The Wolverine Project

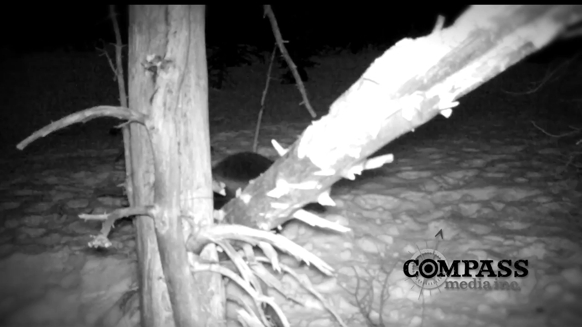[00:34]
I am known by many names, but most know me as Wolverine.
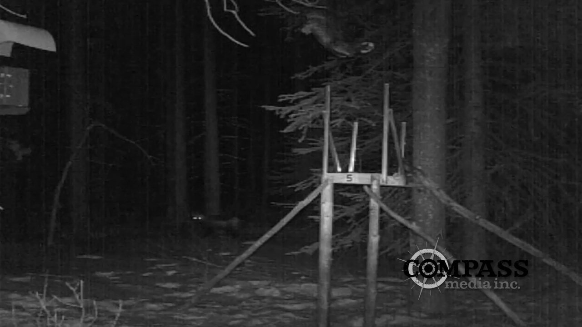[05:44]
The behavior it's showing is it's very hesitant around the beaver. It wouldn't come in and we caught that on video. We would never have saw that if it hadn't been for the videos. So we're using a multi-tiered approach here to get data, information and some great footage.